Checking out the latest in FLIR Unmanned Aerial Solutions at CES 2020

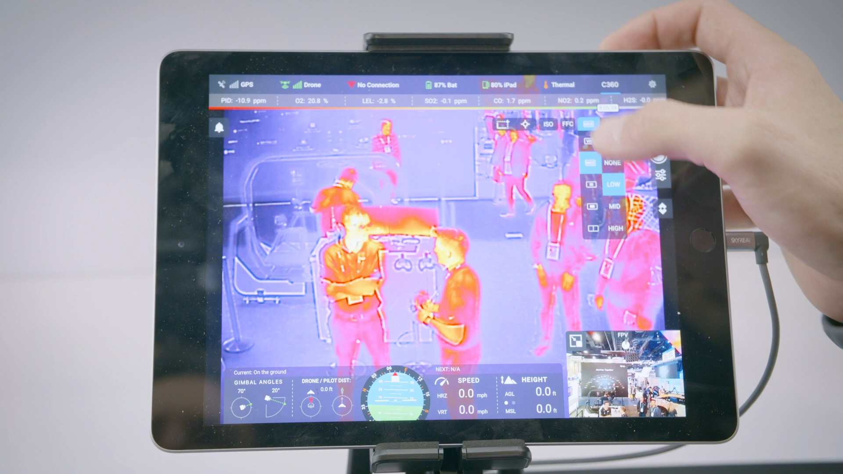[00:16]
The Zenmuse XT2 is a dual EO IR camera so there is a RGB sensor as well as a thermal camera.